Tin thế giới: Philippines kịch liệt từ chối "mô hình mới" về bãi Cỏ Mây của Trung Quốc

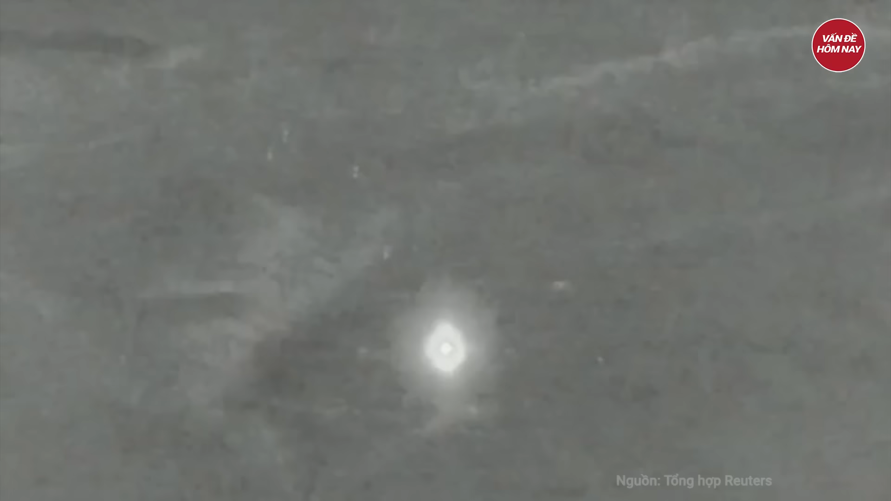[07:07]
Trong bài đăng trên Telegram,
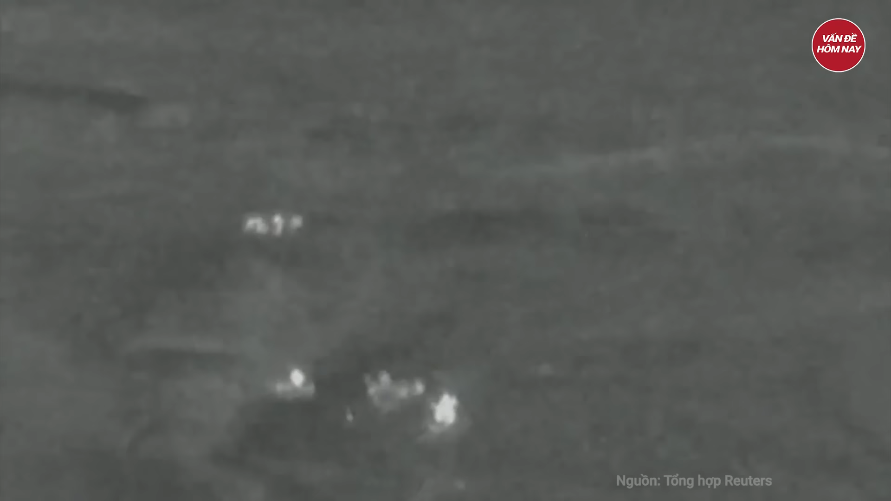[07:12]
thống đốc Veniamin Kondratiev cho biết lực lượng phòng không Nga đã đánh chặn hơn 10 UAV tấn công ở các quận Slavijevsky, Szevetsky và Kutchevsky hôm 27 tháng 4.
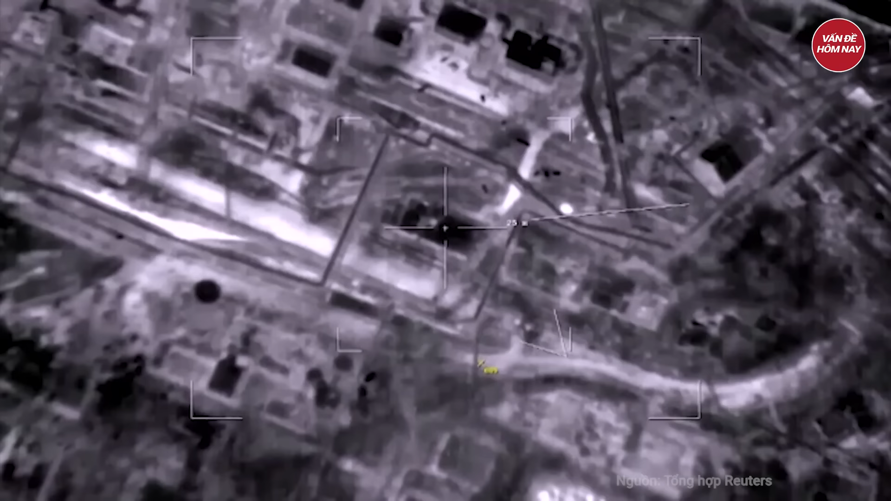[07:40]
Lực lượng khẩn cấp đang dập tắt đám cháy do vụ tấn công bằng UAV gây ra. Cư dân địa phương cho biết một đám cháy bùng phát tại nhà máy nhưng nhanh chóng được dập tắt.